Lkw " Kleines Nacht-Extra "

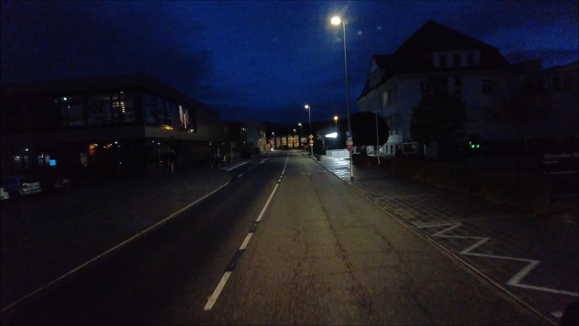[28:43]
Hier rechts kann ich schon sehen. Ja, da steht schon so gut wie gar nichts mehr.